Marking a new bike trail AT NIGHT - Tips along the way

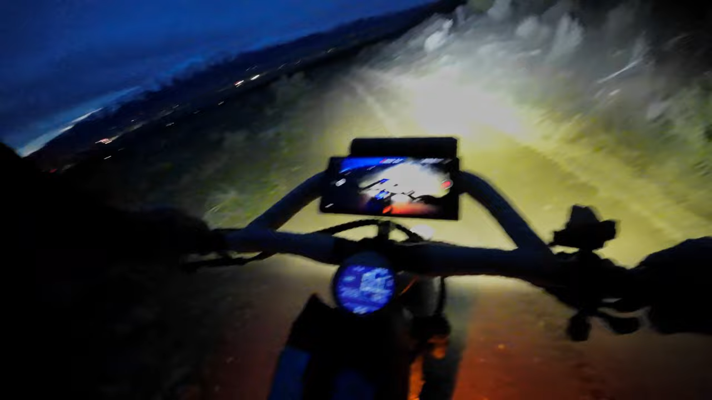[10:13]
And then I came out here once and kind of just explored on my bike. Going off the track and just trying to see what options there are. I've checked it out and I have put a few flags down. And today we're going to put some more flags down. And I'll show you a couple of the obstacles that we might run into and how we're going to tackle those.
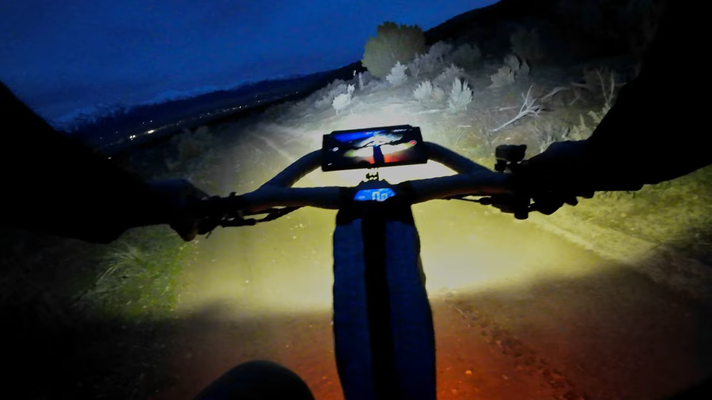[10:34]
Just like I talked about with the ravine back there. Challenging areas but you can't just easily ride through on your bike. But you've got to do a lot of work to dig in and have a nice side hill. So just going along here. Just looking with my eyes. I've put a little flag right here on that one so you can follow the track.